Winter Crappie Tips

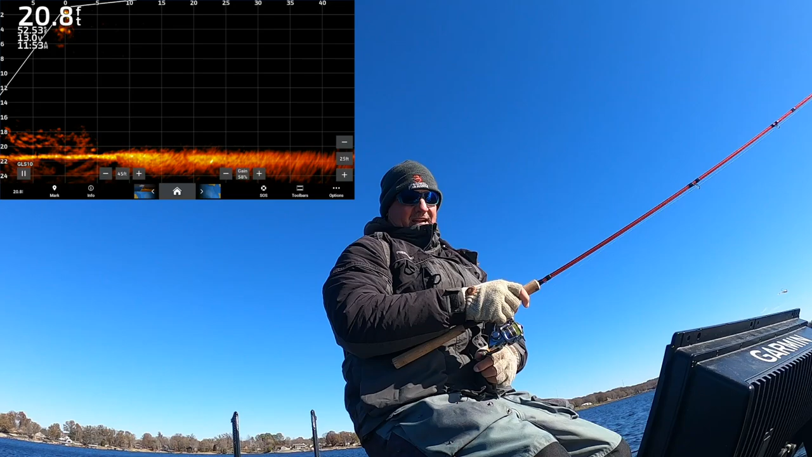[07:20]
On screen: depth 20.8 ft
massive school right there on a piece of structure and what i'm hoping will happen here you're going to see it where they're all going to move off together there it is right there so we could probably catch one while they're on there but sometimes you can just i just saw them all move in at one time it's pretty spectacular there i am falling in on the back side so right now it'll go right through the center of that i might have missed just a little bit on one side